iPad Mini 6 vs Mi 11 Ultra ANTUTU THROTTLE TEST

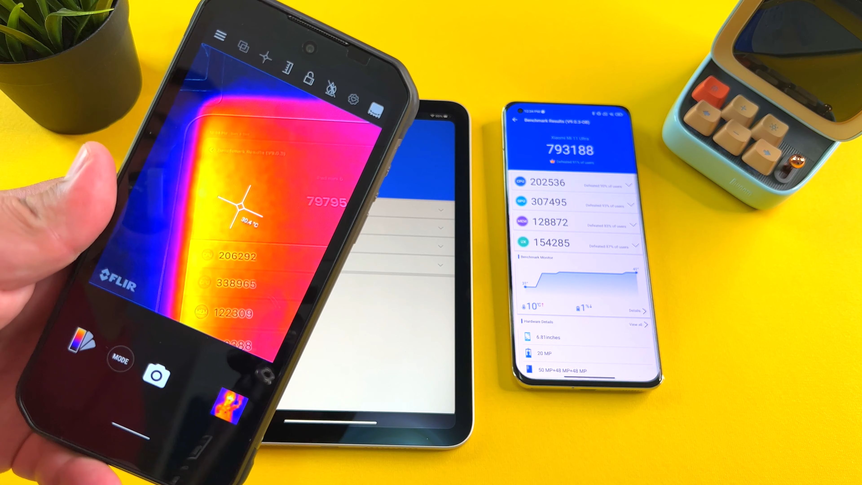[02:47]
First, the iPad mini. You can see it's pretty warm here to the side.
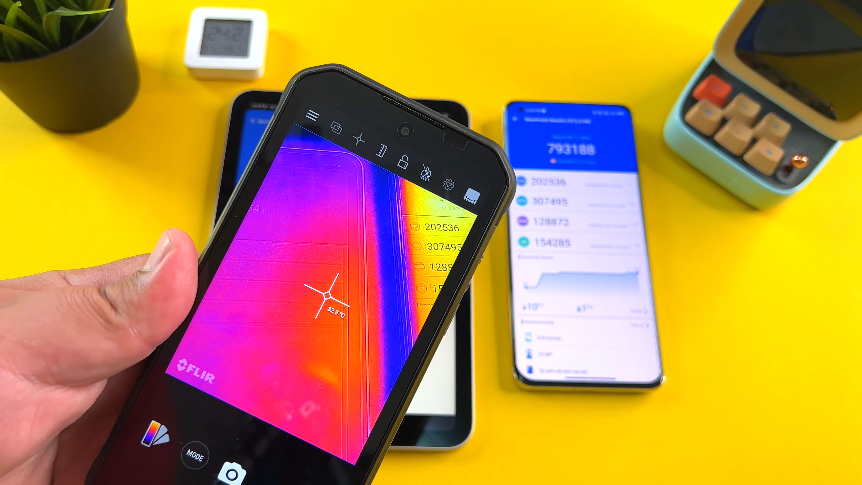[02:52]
But 33, 34 degrees. That is it, guys. That is about as warm as it's gotten.
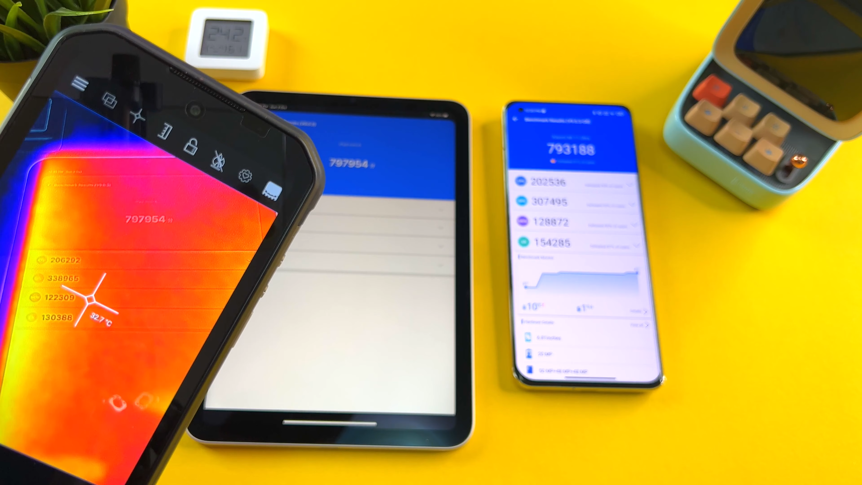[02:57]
You can see it's a bit warmer on the side. 35, 36.
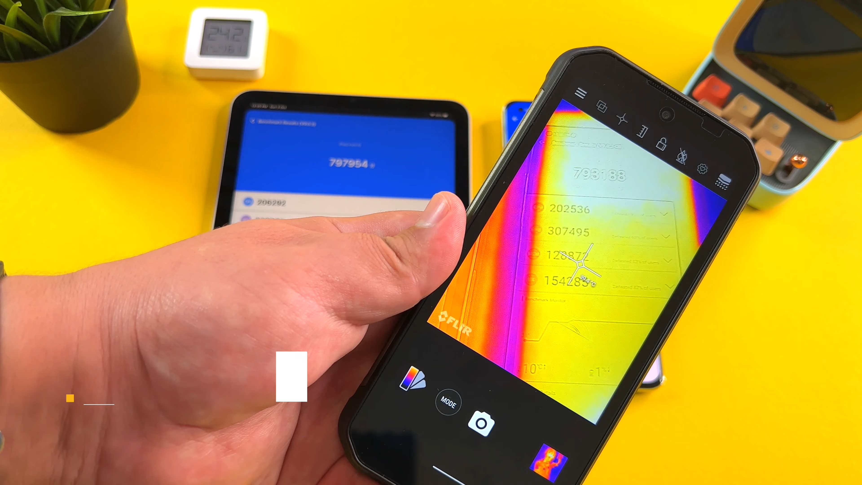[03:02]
What about the Mi 11 Ultra?
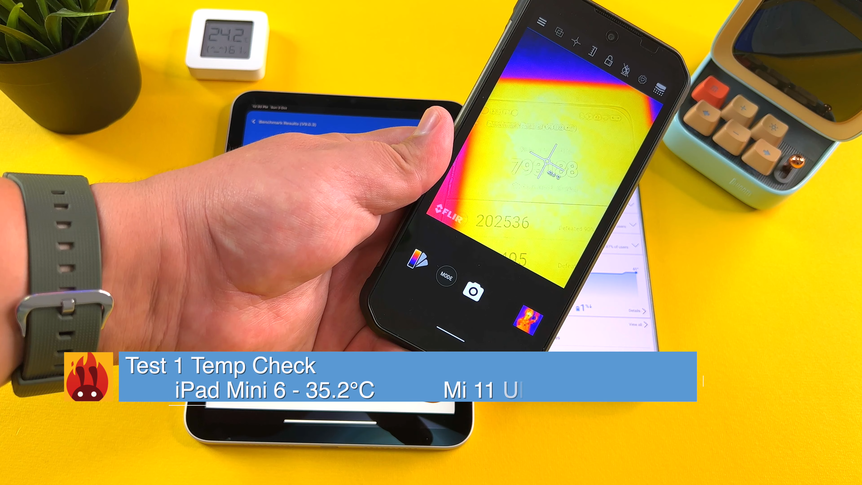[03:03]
There we see it. 40, 41 degrees.
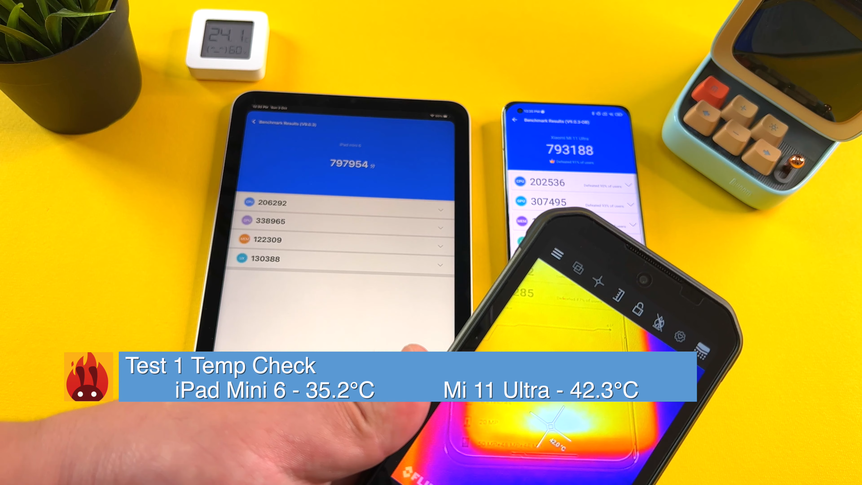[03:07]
And here at the bottom as well, 42, 43 degrees almost on the Mi 11 Ultra.
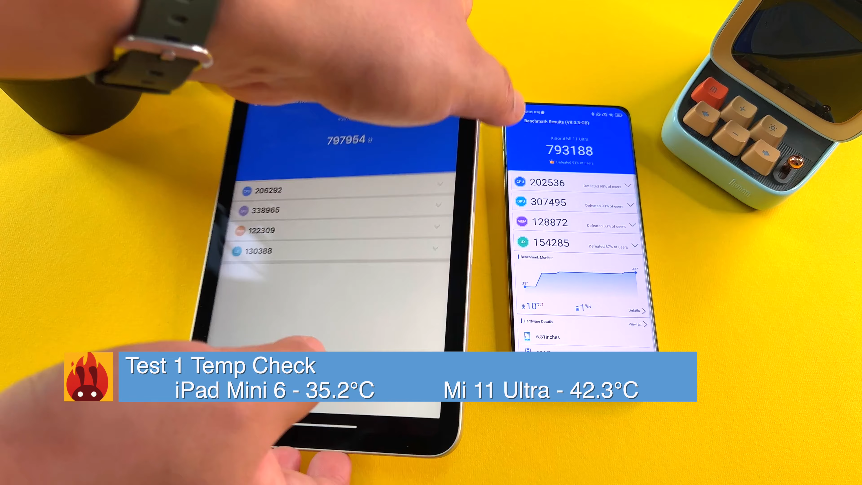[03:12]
We're going to flip these over and let's measure the temperatures of the backs as well.
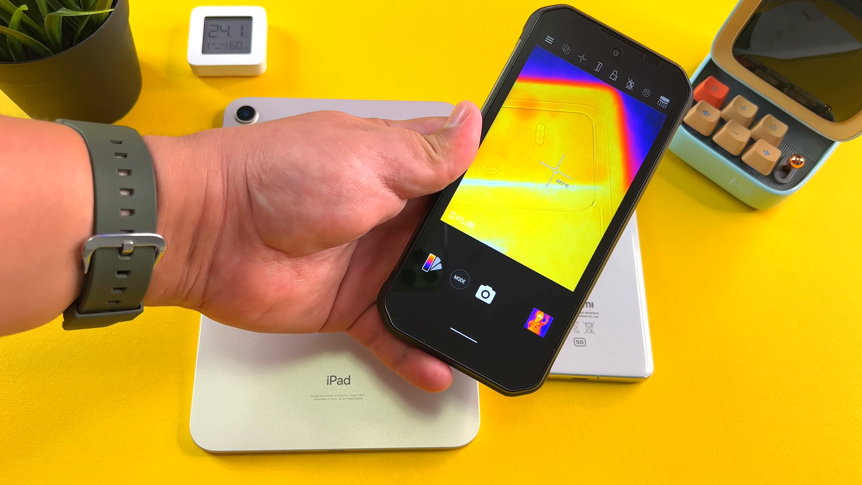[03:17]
35, 36 degrees here while the Mi 11 Ultra is up to 40, 41 degrees.
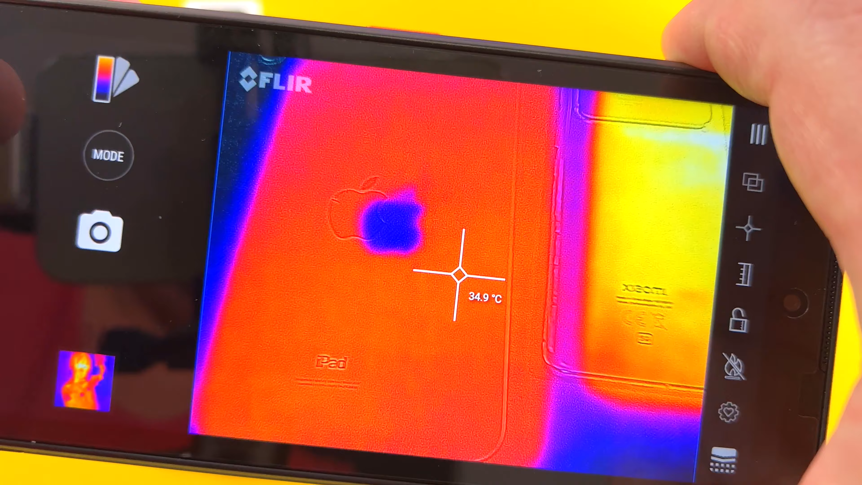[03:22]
On screen: spot 34.9°C
Look at that difference. It is pretty significant. And you did notice I did put in the temperature gauge here for the room, 24 degrees.
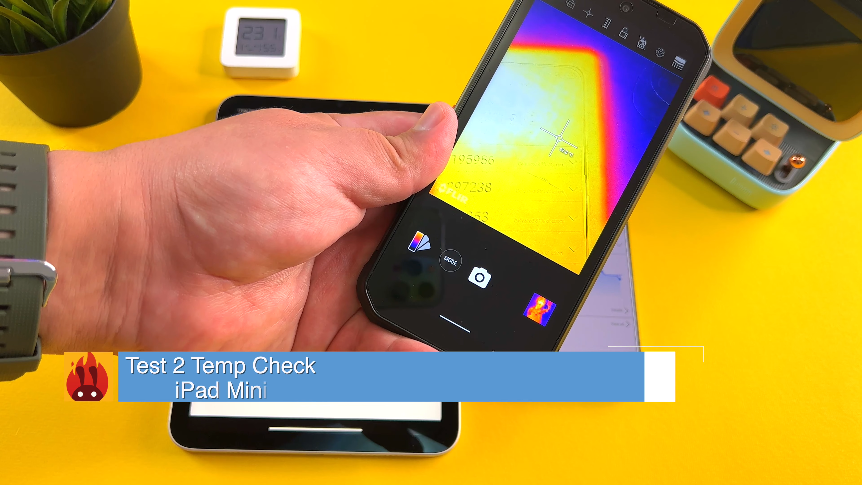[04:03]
While the Mi 11 Ultra is scorching, guys. 44 degrees, 43.9.
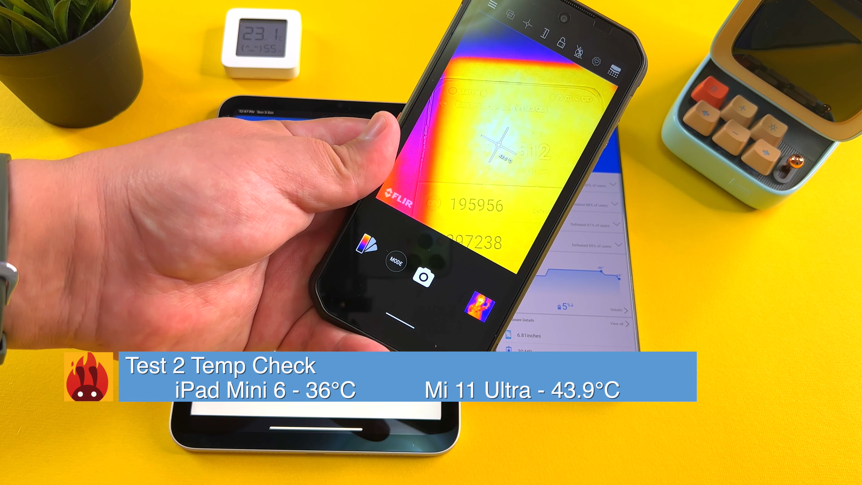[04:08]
And how about the bottom? Let's have a look. 42.8. And how about the backs?
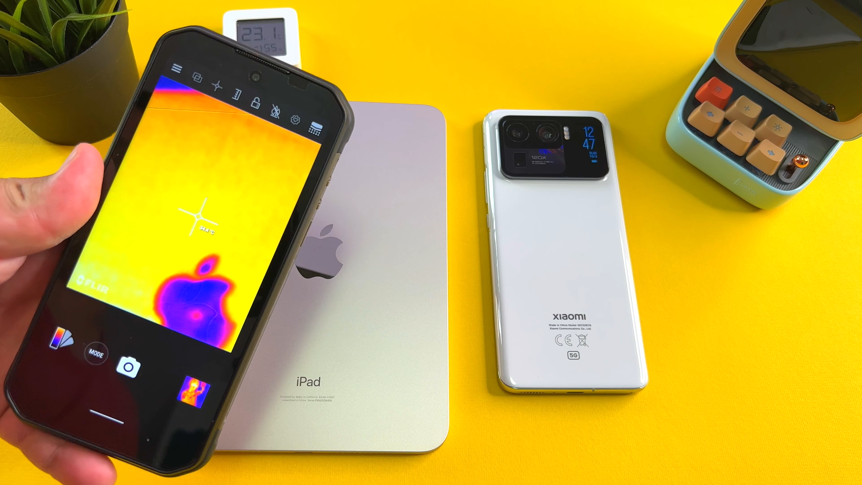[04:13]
Maybe 36 degrees maximum. But all in all, you see, it's not too hot.
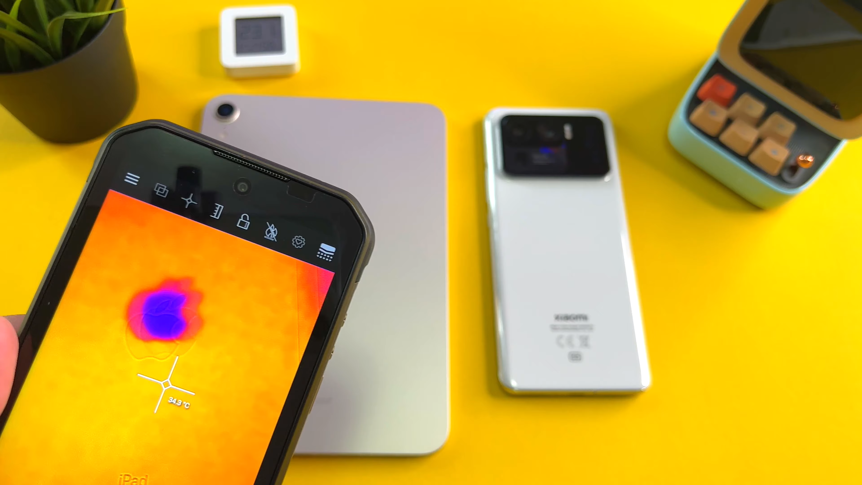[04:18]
While the Mi 11 Ultra is 43. Very hot here around the camera module.
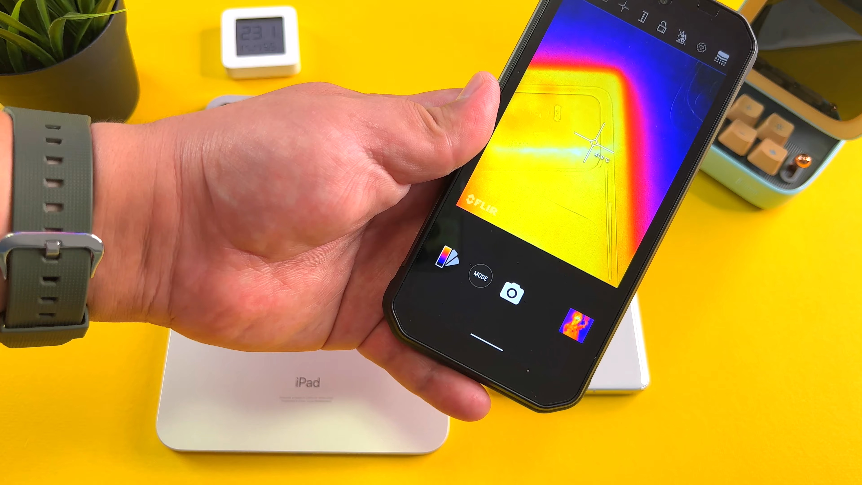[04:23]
I mean, that says it all, folks. The advantage of a tablet next to a phone with these powerful chipsets.
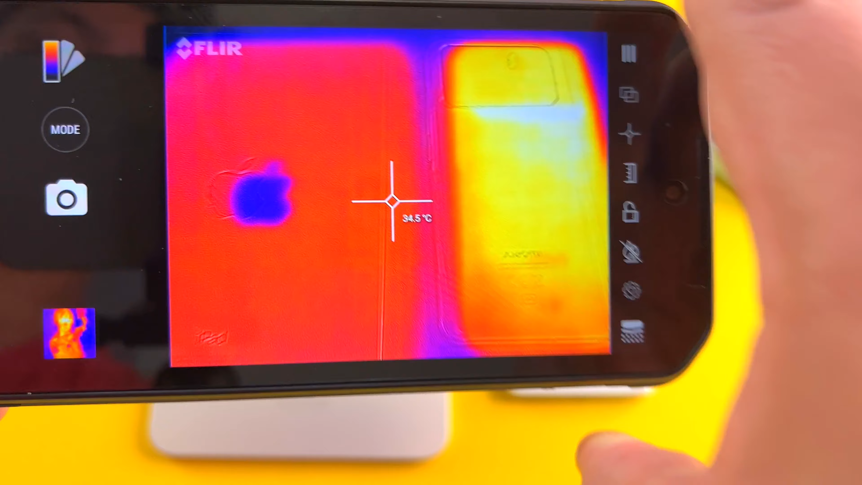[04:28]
On screen: spot 34.5°C
You really need a larger surface area to dissipate heat. That's exactly what the iPad mini is doing. So now I'm genuinely curious to see what happens with this iPad mini after this final round.